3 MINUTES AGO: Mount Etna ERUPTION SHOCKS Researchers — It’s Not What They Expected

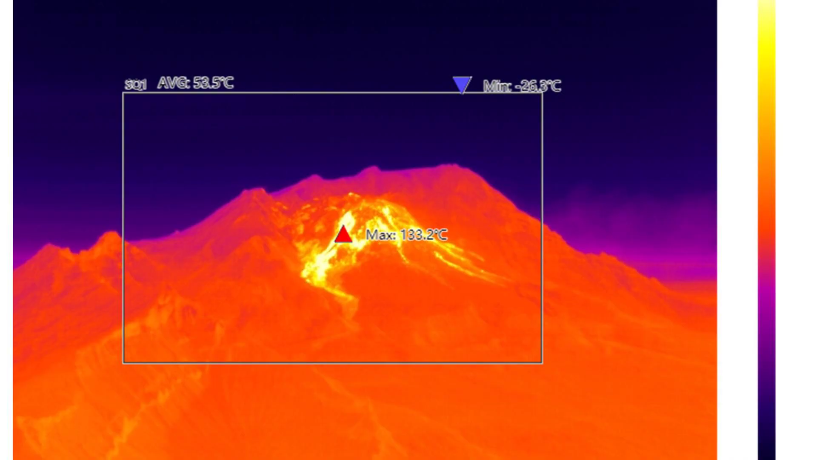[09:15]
Thermal satellite sweeps showed expanding hot zones along the southeast crater and lower flanks,